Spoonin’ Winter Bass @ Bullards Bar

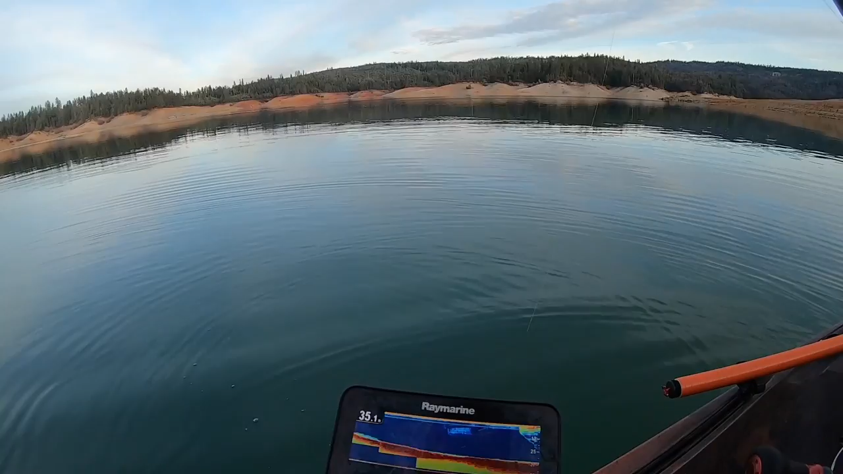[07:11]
Like, you can barely see. I think they're still super tight to the bottom.
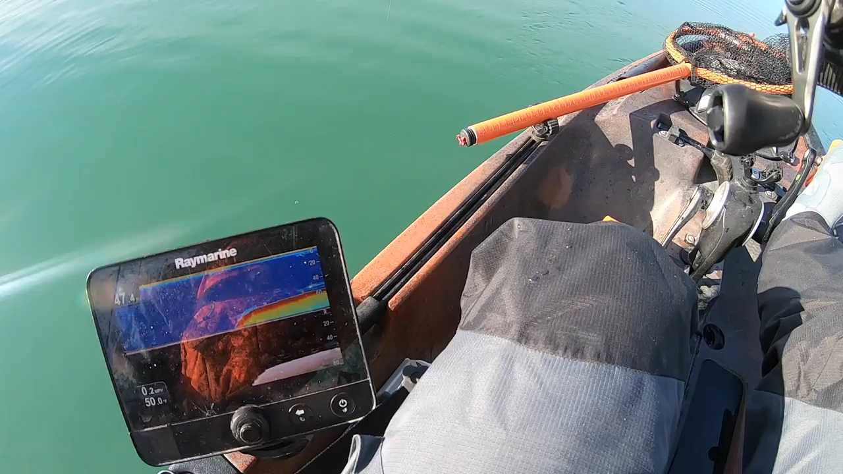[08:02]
Man, that's the most fish I've seen on my graph since I've been here in one area. I don't know what they are. I don't know if there's crappie in this lake or, I just really don't know too much about this lake to be honest.
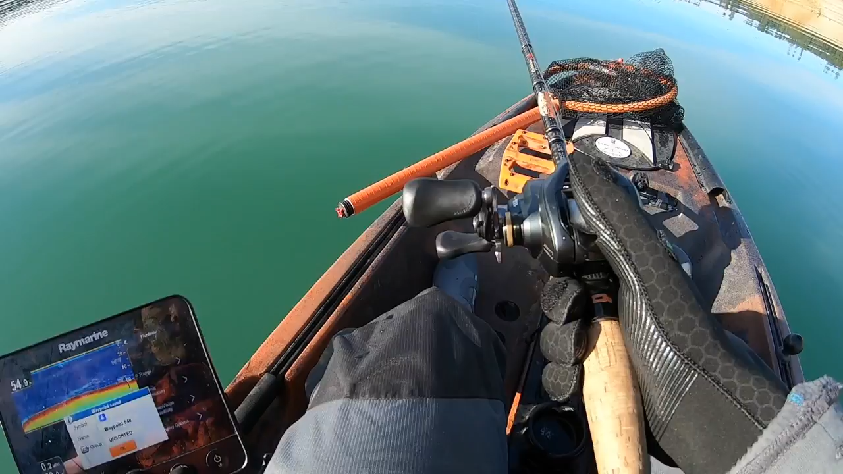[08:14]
Man, a school of something down there. They look like decent marks too. Like good sized fish. It's hard to find a bait that'll get down to like 40 foot.